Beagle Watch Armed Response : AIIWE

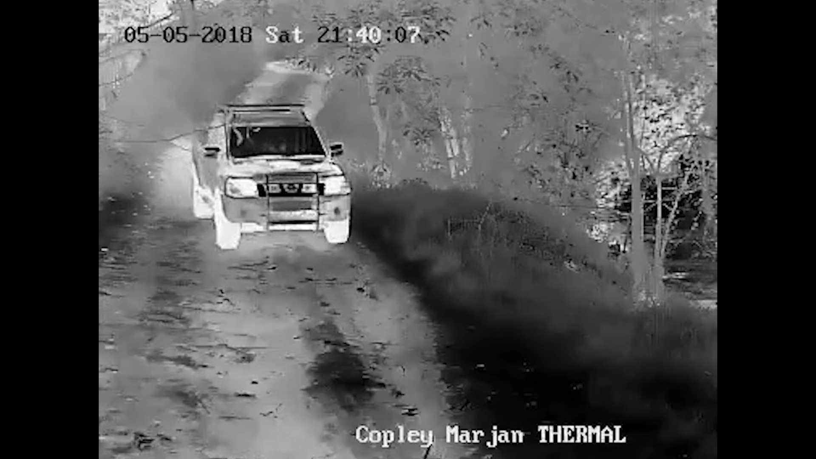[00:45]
including new thermal cameras along the green belts, six dedicated proactive and reactive patrol vehicles, each assigned to the protection of a sector.